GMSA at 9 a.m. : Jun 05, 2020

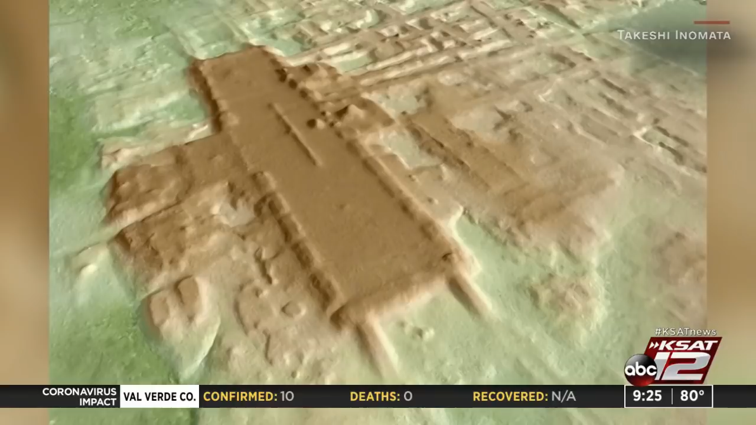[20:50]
The site, presumed to have been used for rituals, was built as early as 1,000 BCE and covers more ground than Egypt's Great Pyramids of Giza.